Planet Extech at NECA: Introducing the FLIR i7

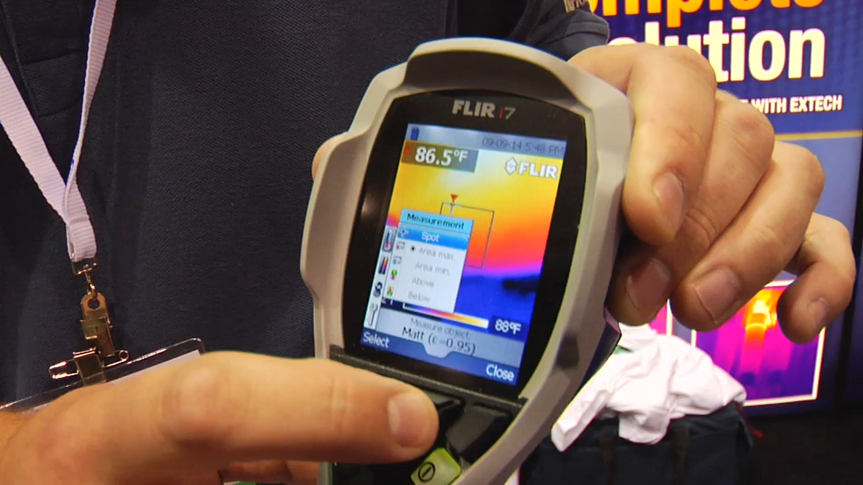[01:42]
On screen: spot 86.5°F
I can then select the different type of measurement that I have. There I went to a spot measurement. If I come back in and I want to measure an area max, I just select area max and there it is. One of the other nice features is that there is, on the scale here, you can lock the temperature scale. So that if you're looking at different things and you want to not see, say, highlighted item or something, you can lock that temperature scale.